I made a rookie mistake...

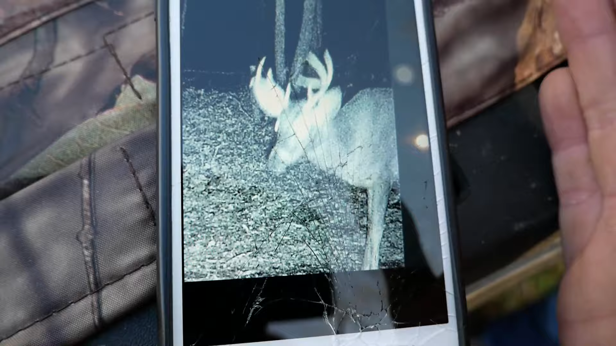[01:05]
He's not a bad deer. I don't know, guys. Maybe it is a bad deer. He looks pretty young. He's not a big deer.
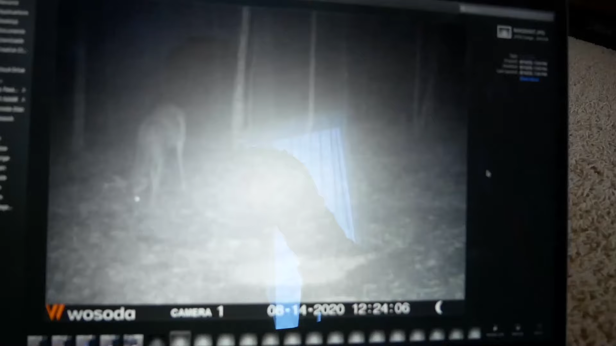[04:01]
What the world? Dude, that's bigger. That's not him.
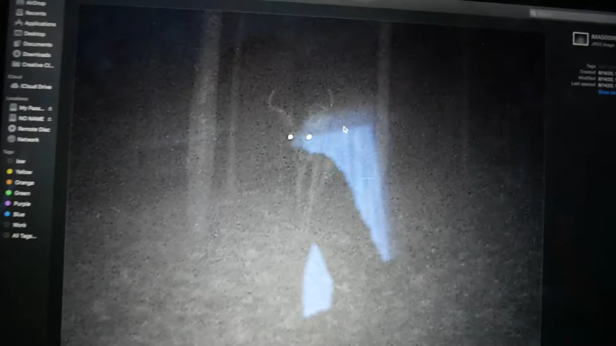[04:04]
What do we name this deer? That's not... That first one's not Dave. Is that bigger than Dave? That's bigger than Dave. He's like a six. He's like a big six. That's weird. Hopefully, we'll get some more pictures. Yeah, he's a big six.
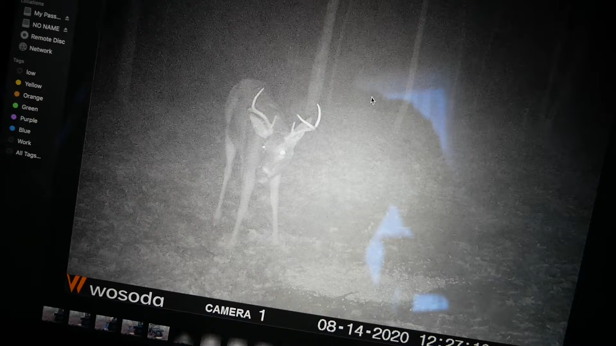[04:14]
That ain't even Dave. What's his name? Charlie. Charles. His name's Charles. Would I shoot him? I probably would, honestly. If I had him with a bow. If I had him with a bow. But yeah, I'd definitely shoot Charles. I got some pretty clear pictures of Charles. He's coming at 12 at night. Squirrel, squirrel, squirrel, squirrel, squirrel. Still squirrel, squirrel, squirrel, squirrel. Nope. There's a spike. But yeah, we got Charles. A bunch of squirrels in this spike. And it's always even had so far. That's us today. Well, that's interesting.